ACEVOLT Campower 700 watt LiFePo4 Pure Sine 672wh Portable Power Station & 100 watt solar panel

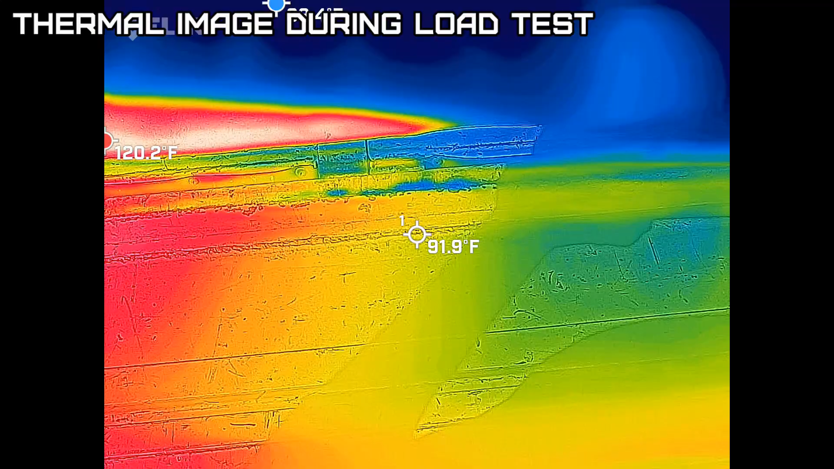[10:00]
On screen: spot 91.9°F, max 120.2°F
Sun's warming up the tailgate There's the electric heater
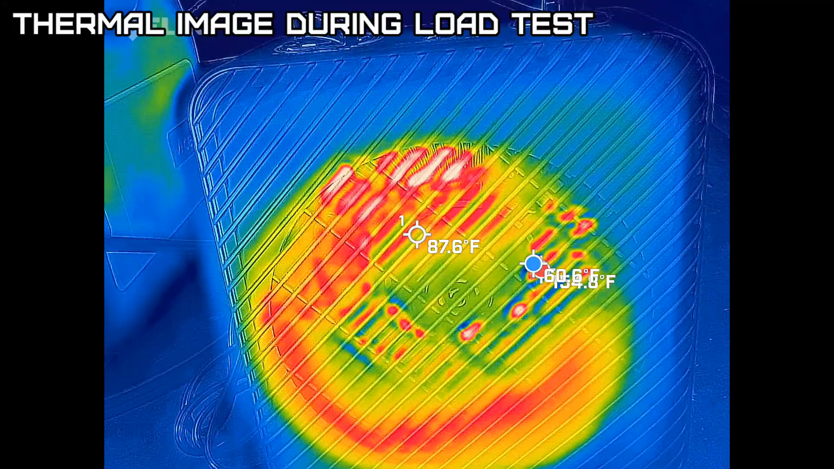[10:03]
On screen: spot 87.6°F
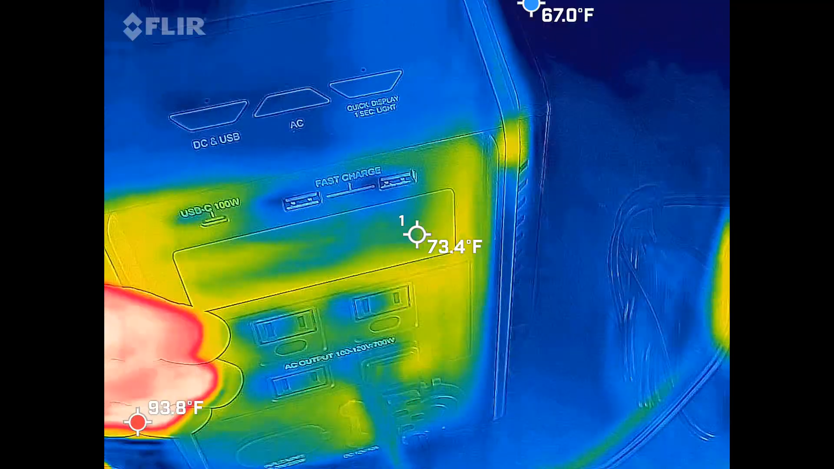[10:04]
On screen: spot 73.4°F
That heat I suspect Is from the sun
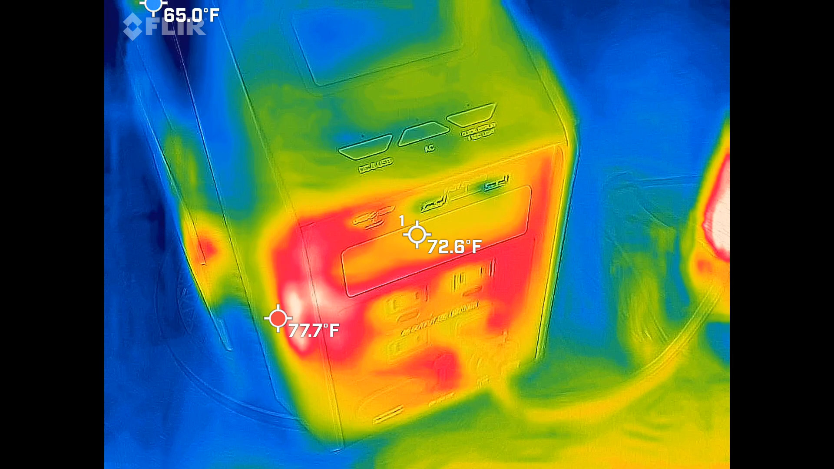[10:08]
On screen: spot 72.6°F, max 77.7°F
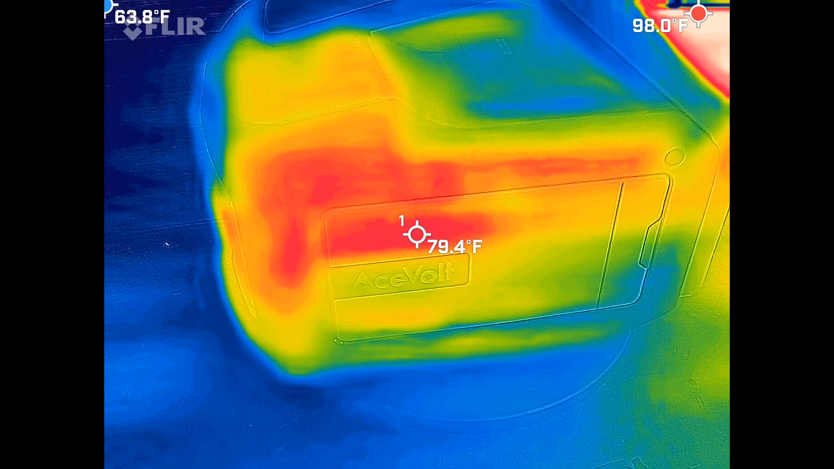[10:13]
On screen: spot 79.4°F
It's staying pretty cool There's the output fan
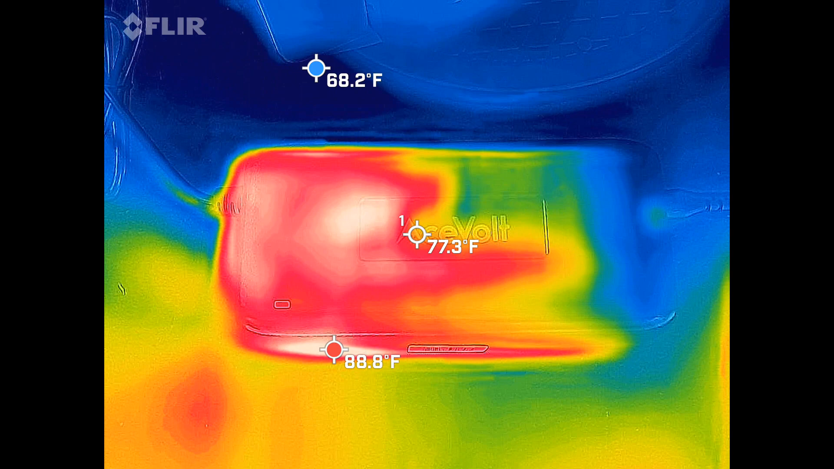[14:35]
On screen: spot 77.3°F, max 88.8°F, min 68.2°F
Power supply runs nice and cool The unit itself is staying nice and cool